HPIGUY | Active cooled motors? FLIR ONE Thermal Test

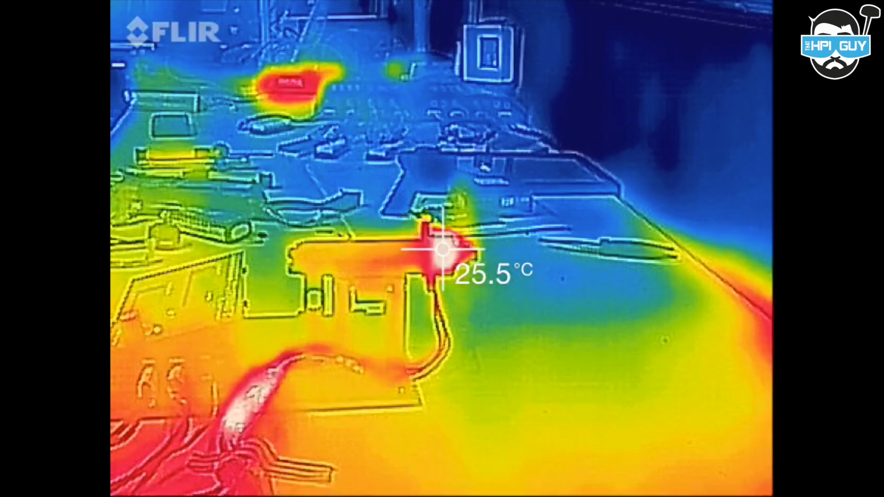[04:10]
On screen: spot 25.5°C
The temperature steadily increased until we hit a maximum of around 30 degrees.